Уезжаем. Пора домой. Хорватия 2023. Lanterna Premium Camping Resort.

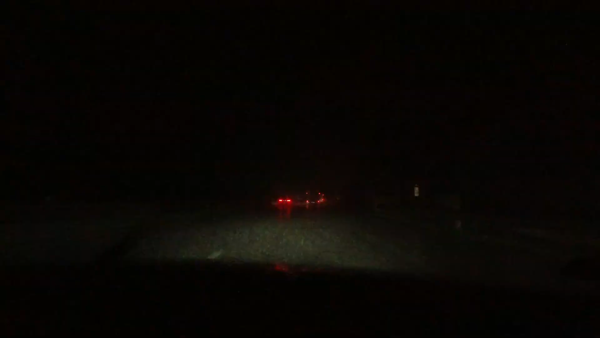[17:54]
Естественно, ни хрена не видно. Едем при скорости 40, 50 вот. Резко дождь, как из ветра все равно. Драко стена. Ни хрена не видно. Не знаю. Как вам. На меня вообще не сохранились. Нас напугались. Нас напугались. Прям резко. Три капли как долбануло. Как будто прям из ветра облили. Ну и град пошел. 13.50. Три капли. Три капли. Сверхает.
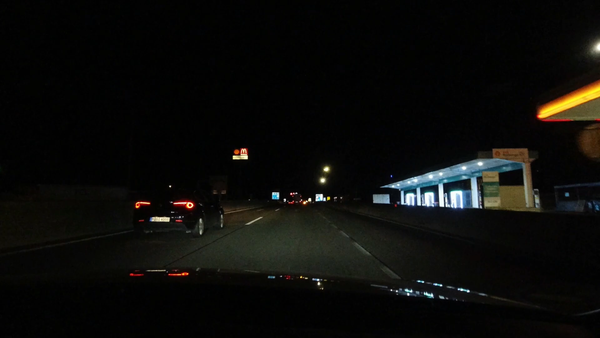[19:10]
Приближаемся, мы уже к дому ближе, к Гормании. Соляра, кстати, на границе Германии, Австрия 2 евро 12 центов, представляете? Офигеть. А вот и знак стоит с правой стороны у нас. Bundesrepublik Deutschland. На удивление мы тут вообще, только газ бросили, ограничение 30, 60, там дальше 30 стоит. И вообще, пробок нет вообще, на удивление, если честно.
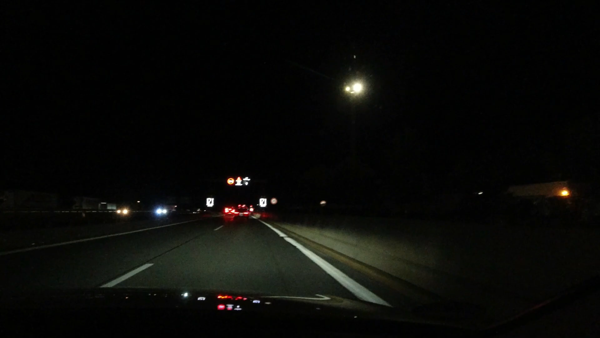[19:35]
Обычно мы тут с А1 автобана на А8 в пробке стоим.
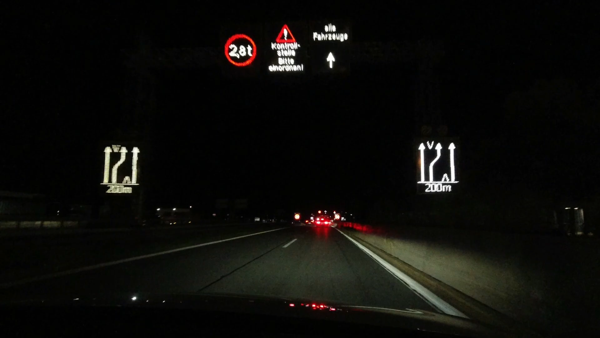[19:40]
Здесь четко вообще, свободно, можно сказать, хорошо. Только газ бросили, и все, едем, едем, едем. Четенько. На удивление, но хоть тут повезло. Хотя дальше говорит по 8 автобану пробка. Так что будем посмотреть.
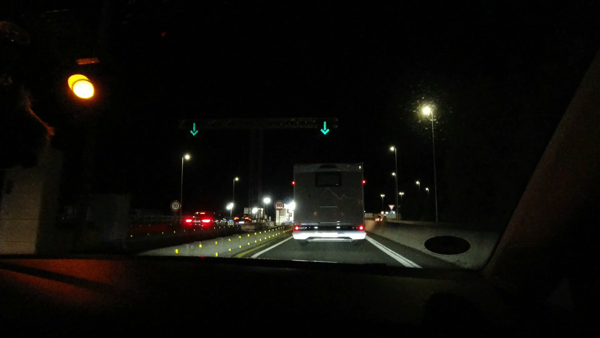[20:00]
Граница уже все, 10 километров, полицаи тут стоят. С автоматами, пулеметами.
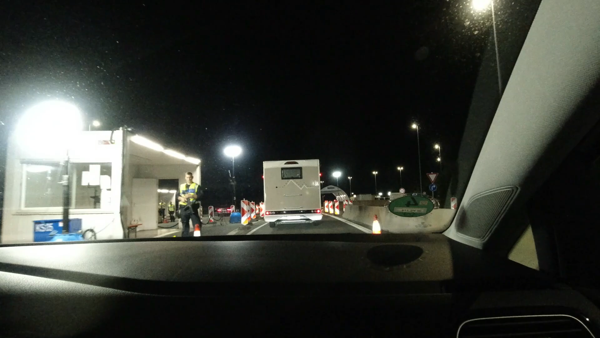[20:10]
Так покосился, что мы снимаем. Нормально, все четенько. Все, вот и вся граница. Мы в Германии, и...
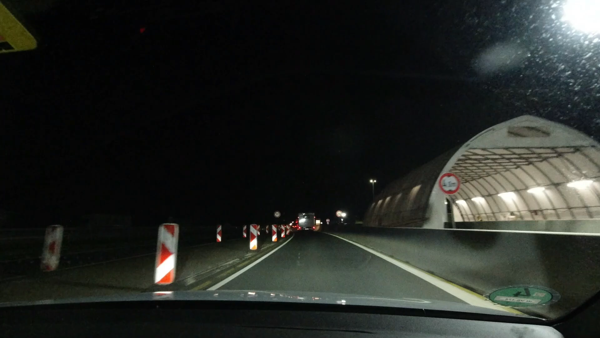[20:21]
Сейчас никто не тормознул. Наконец-то. Наконец-то. На родной земле. До дому еще 212 километров. Да поперли, пошли на взлет.